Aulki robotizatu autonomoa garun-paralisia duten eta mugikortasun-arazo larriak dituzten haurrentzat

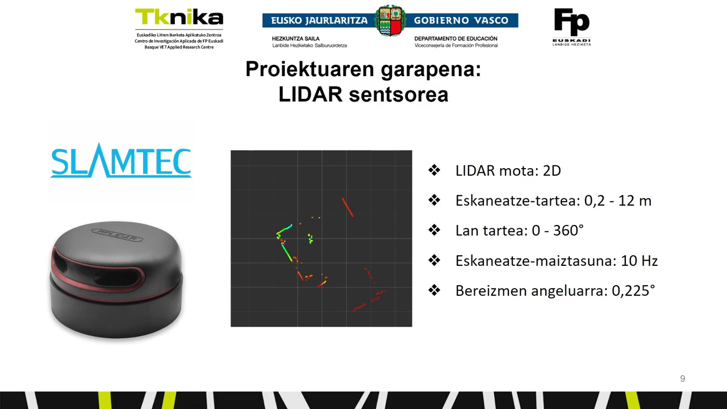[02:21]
oztopoak ditatatu alditugun geruza bakar bat dan hau da bide. amabemetroko distantzia nortu halko genuke eta irurion dirugai horra dutan.